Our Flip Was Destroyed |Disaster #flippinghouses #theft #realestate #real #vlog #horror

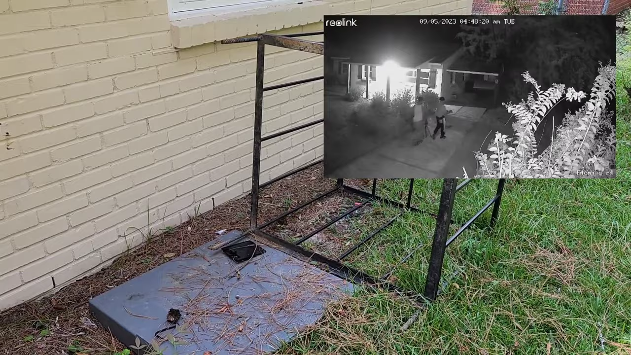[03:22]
came in with bolt cutters and they cut the wires to cut the copper and you see the wires right here there it is and there it was and it's gone so